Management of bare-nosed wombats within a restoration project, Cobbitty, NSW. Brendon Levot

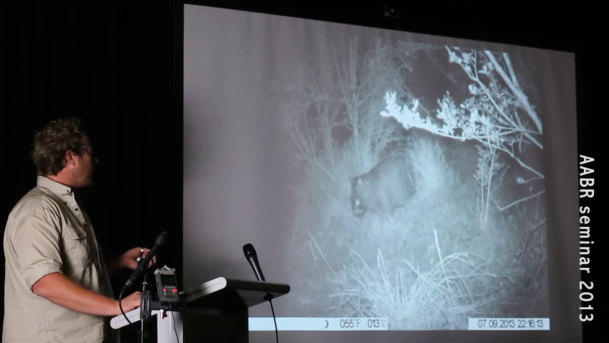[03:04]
We then used motion sensing cameras to discover which burrows were active which we found this little girl. And then to control the mange we started installing these burrow flats which is this here.